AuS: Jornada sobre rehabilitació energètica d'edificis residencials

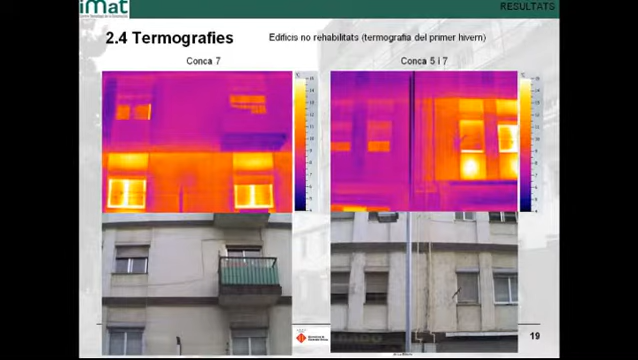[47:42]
Què passava? Que al darrere d'aquesta paret de bloc, aquesta taca blanca potent que veieu, que hi havia el radiador, que estava escalfant el carrer d'una manera fantàstica. O sigui, pèrdua energètica absoluta. Un altre exemple termogràfic on es veuen aquí bàsicament l'efecte que fan els fronts de forjat. Penseu que a la columna de la dreta estem veient les llosanes de balcons i veiem com els cantells de forjats, que estan en color més blanc, vol dir que són els punts més calents.
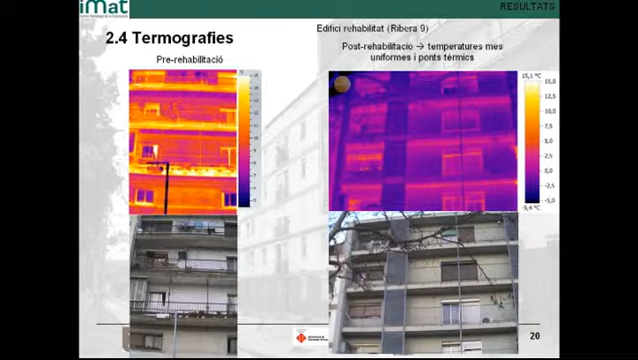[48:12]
On screen: scale top 15.1°C
Per tant, pèrdua d'energia altra vegada. Bé.